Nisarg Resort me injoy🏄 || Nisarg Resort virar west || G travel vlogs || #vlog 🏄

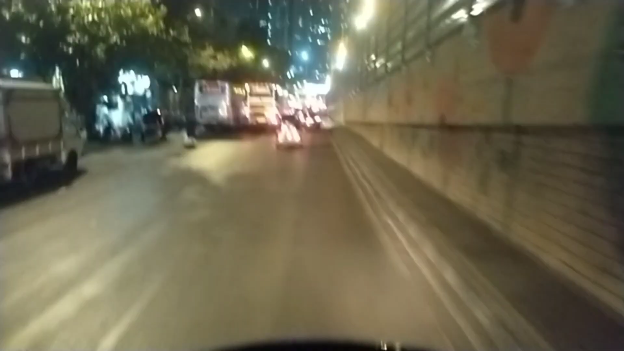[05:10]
दोस्तों अब इस काम के हो गए हैं साड़े आठ हम लोग आ गए हैं नेशनल पार्क ब्रीज के नीचे
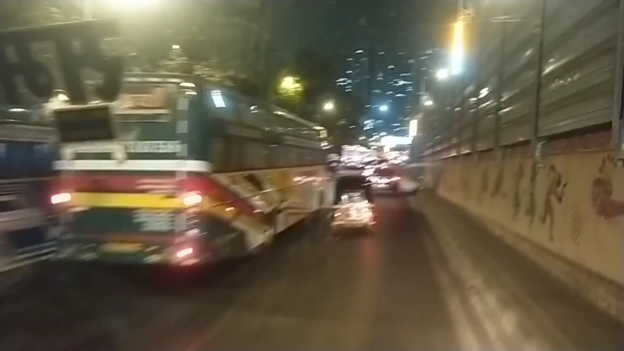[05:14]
ये नेशनल पार्क ब्रीज हम लोग प्रास कर रहे हैं
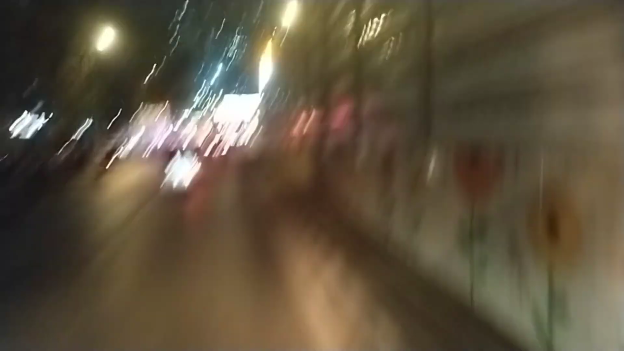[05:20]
दोस्तों यहीं से हम लोग उठाए थे थोड़ा यानि की टाटा पार्क ब्रीज है इसके नीचे से
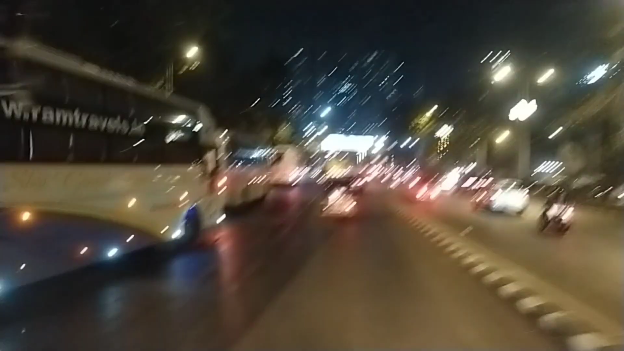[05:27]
तो हम लोग बस दो तीन मिट में पहुंचने वाले
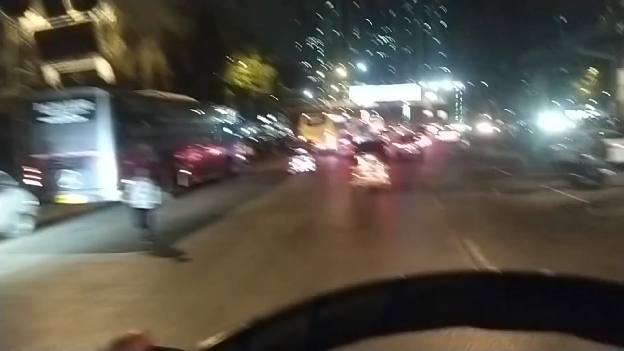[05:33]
दोस्तों यह सब लगजरियां लगी है जाओ जाने के लिए यहां पर इन लोग का स्टॉप रहता है जो भी पैसेंजर आएंगे तो दोस्तों कैसी लगी हमारी वीडियो